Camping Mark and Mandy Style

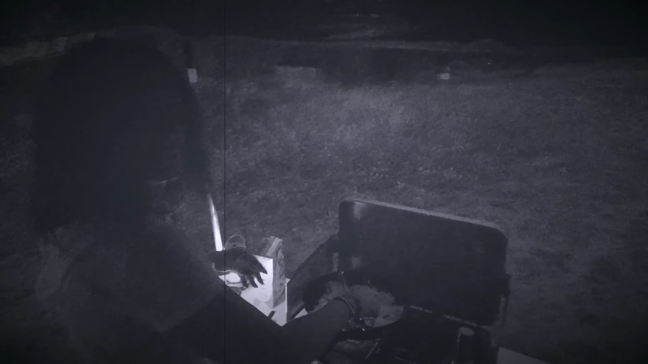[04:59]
So we've got some onions on.
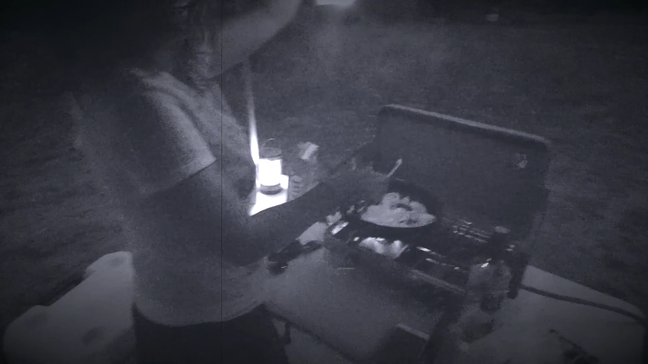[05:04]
Hey. There we go. Now we got, oh, she sees the light. So we've got the onions on, we've got the campfire going.
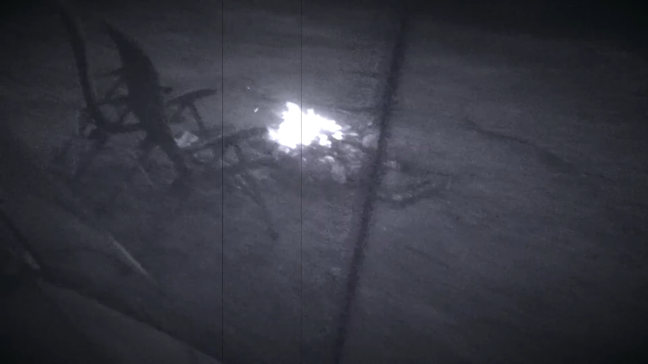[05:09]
This is where we'll kill a bit of time tonight, no doubt.
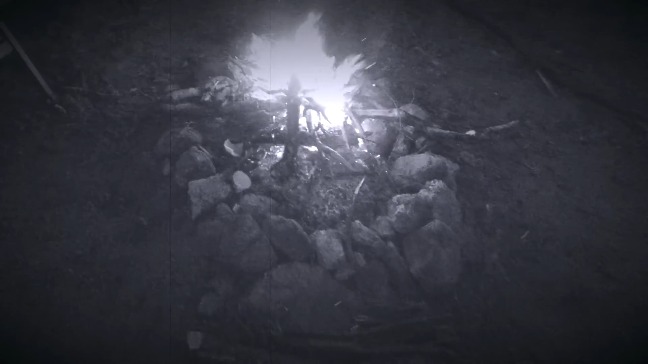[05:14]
Got some spuds in there and some corn.